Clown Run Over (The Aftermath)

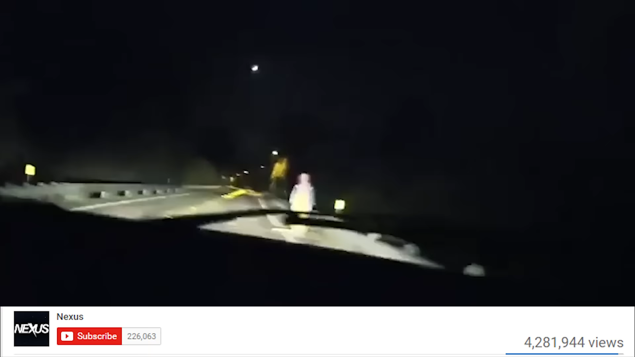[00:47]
jumps out of the car and knocks the clown to the ground and then runs him